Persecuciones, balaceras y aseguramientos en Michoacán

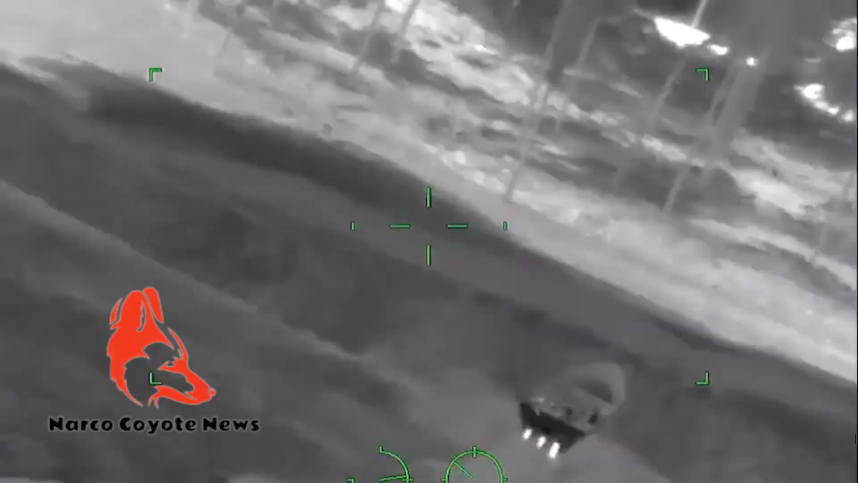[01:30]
Al verse sorprendidos por la marina, los tripulantes de la embarcación aceleraron su marcha y llegaron a la playa, donde lograron escapar.